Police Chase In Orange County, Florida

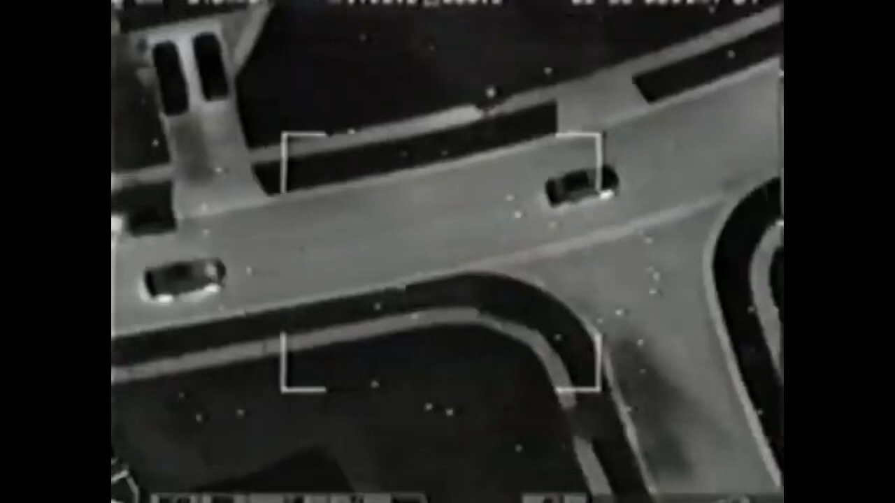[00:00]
in Orange County Florida police pursue four suspects fleeing in the night the men are suspected of staging a
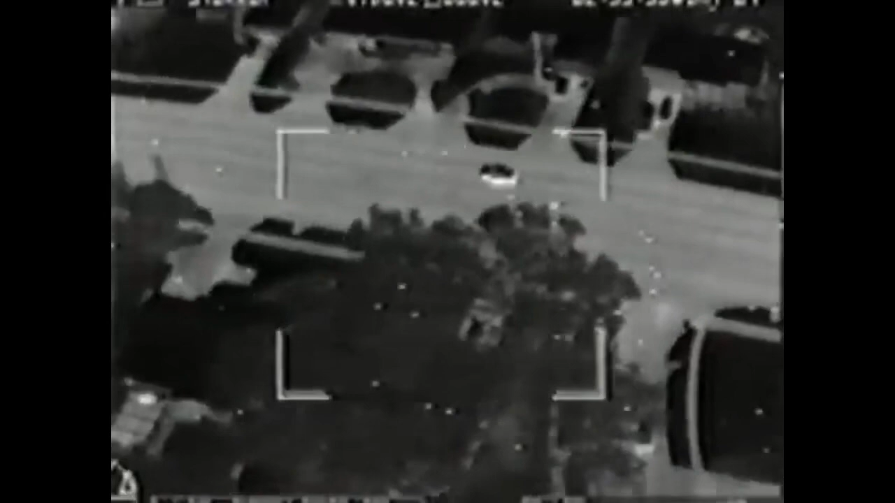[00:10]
home invasion robbery within the hour the heat-seeking camera follows the gang as they speed through this fashionable subdivision earlier
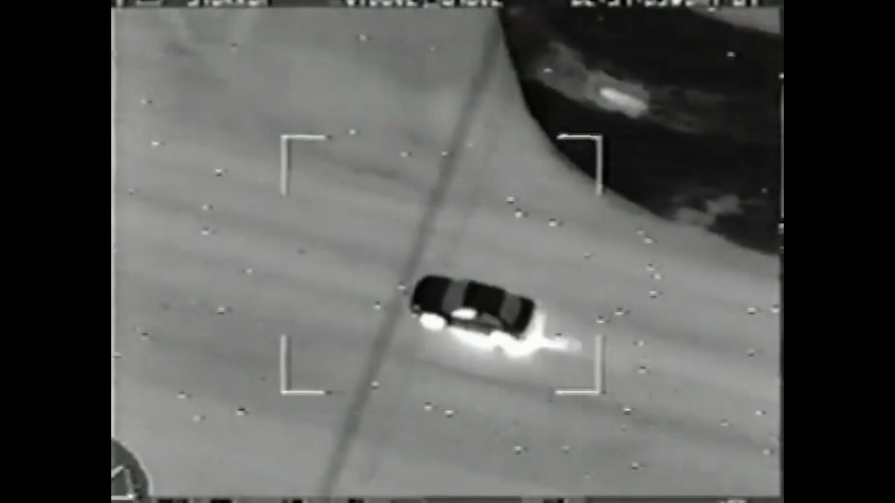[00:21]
in
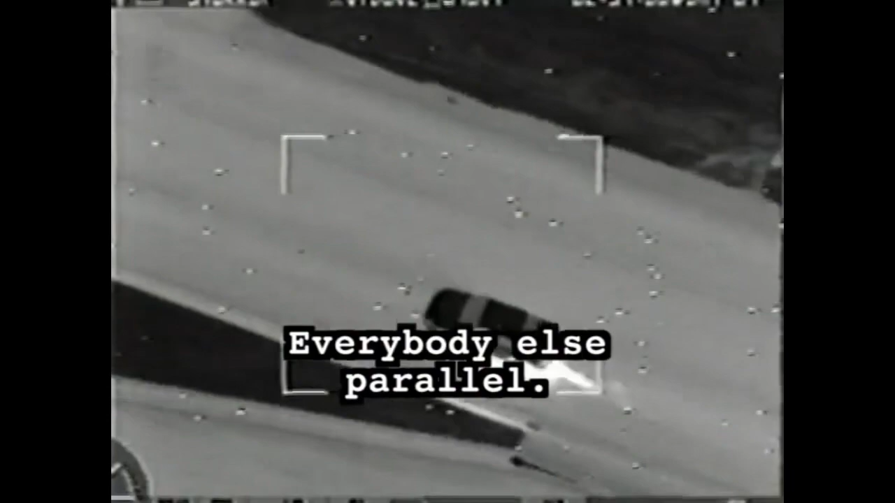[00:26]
the pursuit the car hit a spike strip and now the effects are
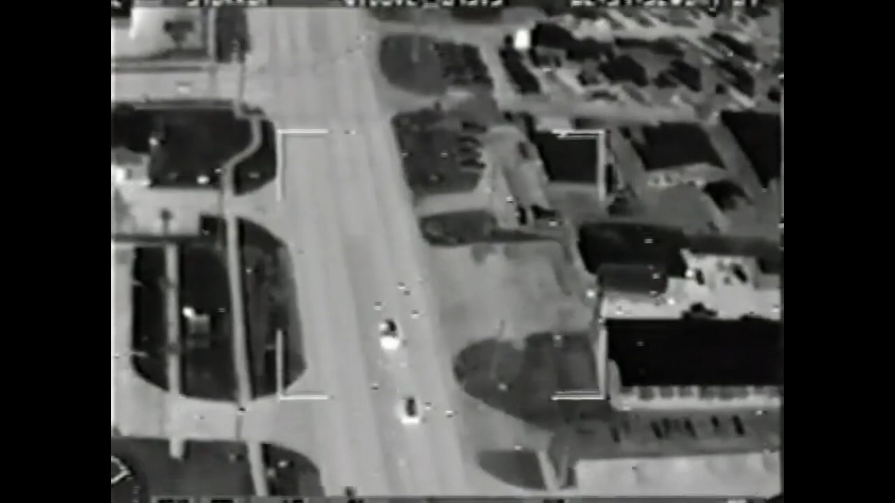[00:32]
showing you can see the Chevy Malibu sparking as it travels slower and slower seconds later the suspects bail in different directions the pilot makes the decision to stick with the driver
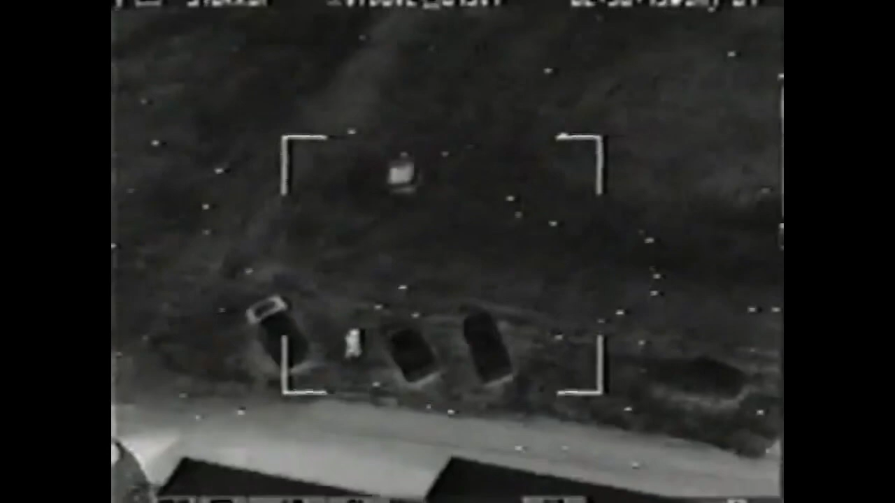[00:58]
the suspect thinks the Fleer can't see him climb under a car he's wrong
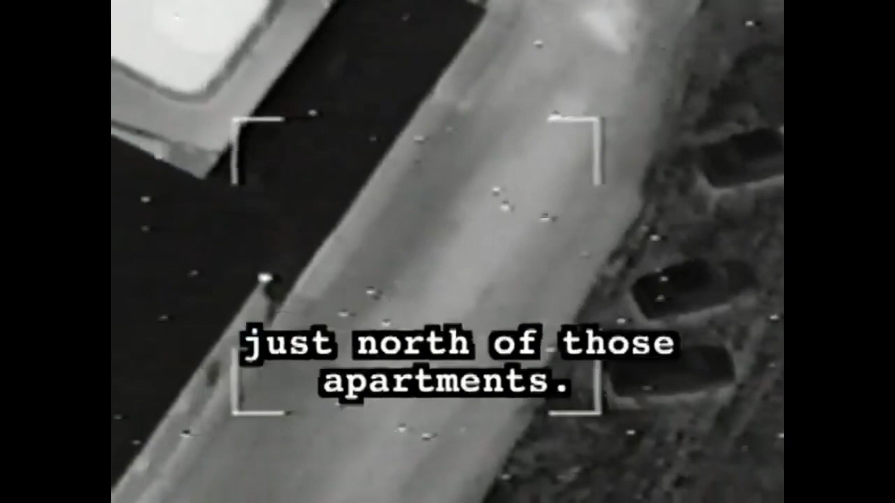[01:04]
it isn't long before the driver is held at gunpoint
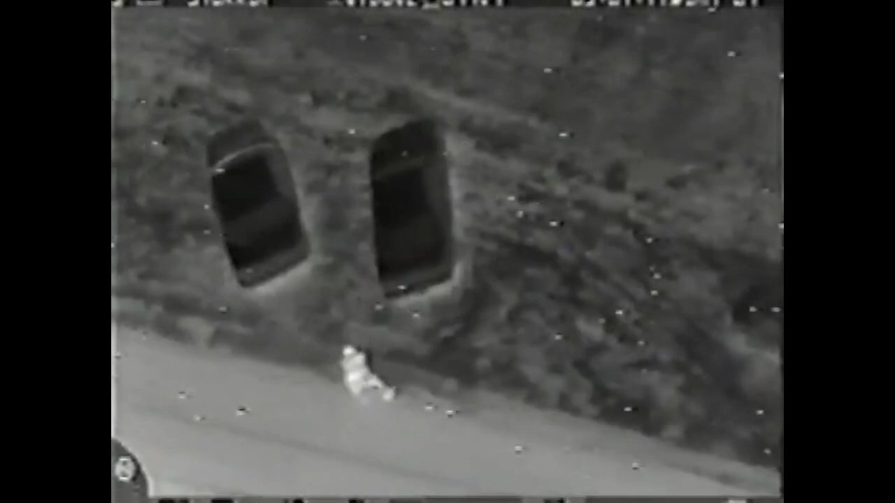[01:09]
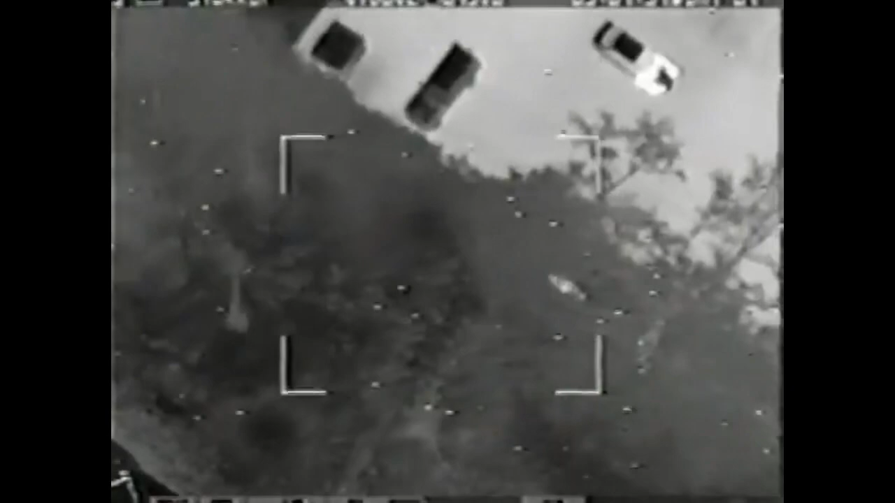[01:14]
within minutes the other men are captured as well to face felony charges of
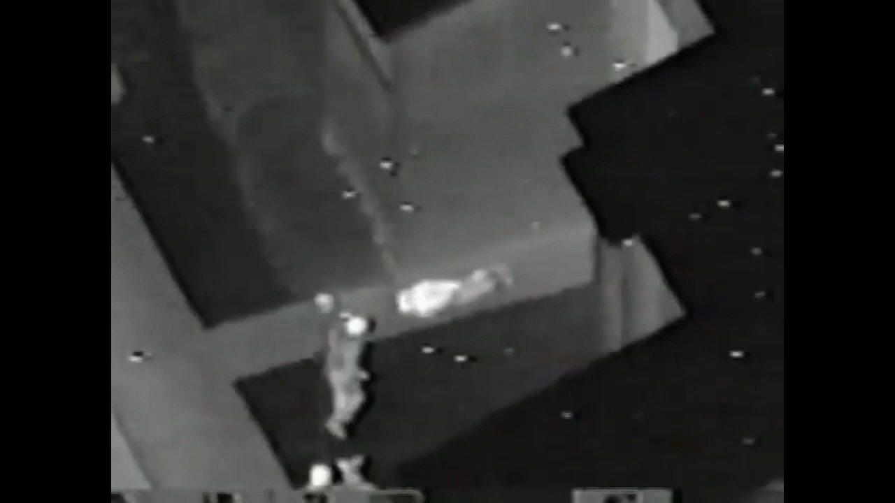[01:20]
robbery and eluding arrest and it's all thanks to the eye in the sky
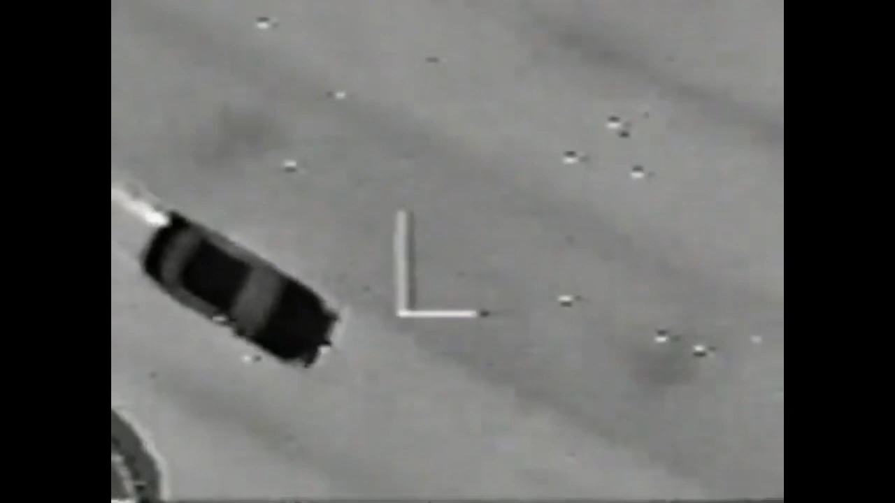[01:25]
okay they bail they bailed the driver is going north well you you